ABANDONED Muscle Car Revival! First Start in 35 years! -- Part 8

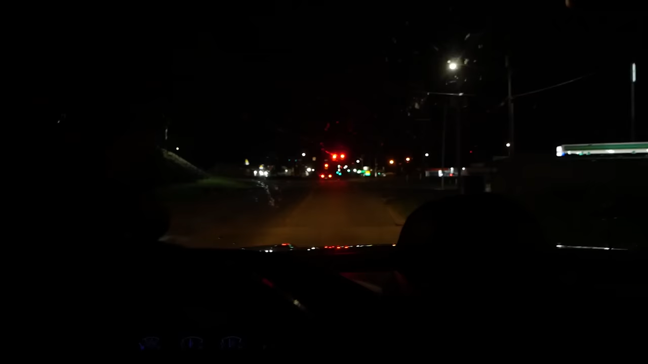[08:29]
Sharp right onto US 61 South Avenue of the Saints. Yes, yes. So we stopped at that gas station with the Delta 88 like a thousand years ago. I said Monkey Road because this little patch of lights right in the middle of your dark black screen.